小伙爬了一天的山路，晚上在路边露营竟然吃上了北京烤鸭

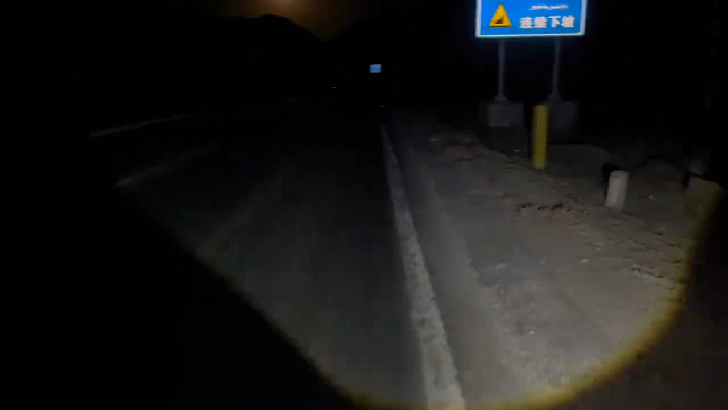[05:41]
慢一点慢一点这坡下的有点危险